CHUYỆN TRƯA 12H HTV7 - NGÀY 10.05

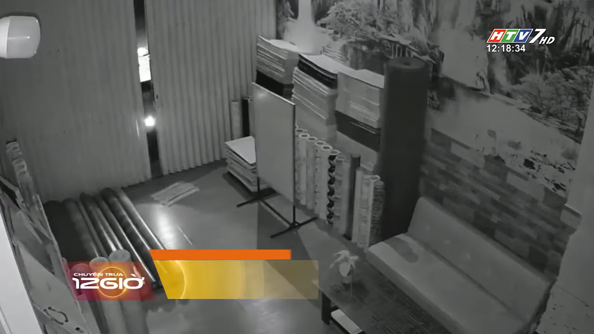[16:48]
Thời điểm này, băng trộm nhí tầm 13 tuổi Đi số lượng đông, giao một tiệm Tuy tuổi đời còn khá nhỏ Nhưng thủ đoạn khá
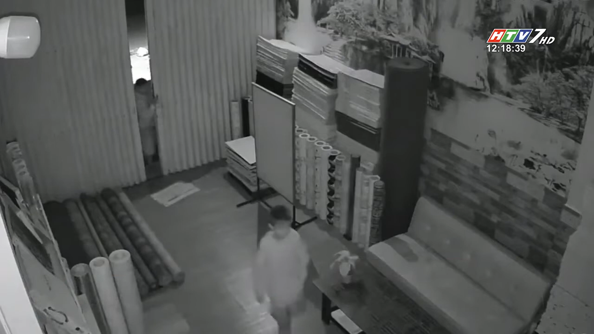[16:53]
chuyên nghiệp Khi phá 4 ổ khóa cửa giao bên trong Dùng đàn biên lục lọi tìm tài sản Theo chủ cửa hàng, tiệm anh cố gắng con chip chống trộm Thì người lã giao sẽ tự động báo về điện thoại của anh Nên khi phát hiện,
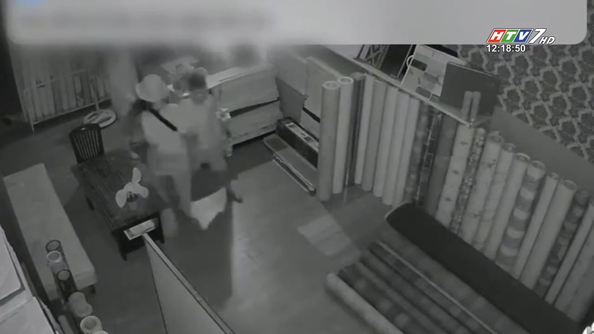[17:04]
anh đang ngay lập tức gọi giao đường dây nóng Của nhóm phòng chống tội phạm địa phương Nên may mắn, đã bắt quả tàn nhóm trên Bàn giao công an xử lý